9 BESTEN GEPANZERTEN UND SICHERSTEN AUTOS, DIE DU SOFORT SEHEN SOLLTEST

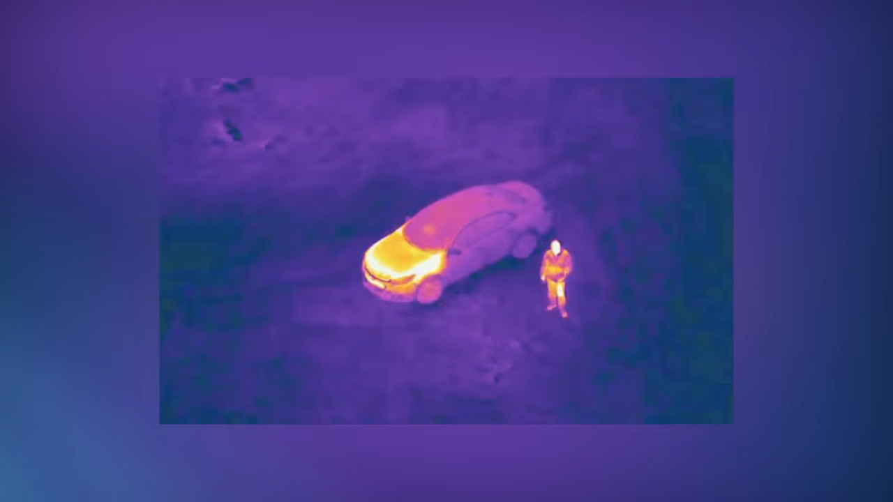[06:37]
Das Fahrzeug ist vor Explosionen im Unterboden geschützt und mit einer Fleur-Nachtssicht-Wärmebildkamera, einer Sirene, einem Stroboskop,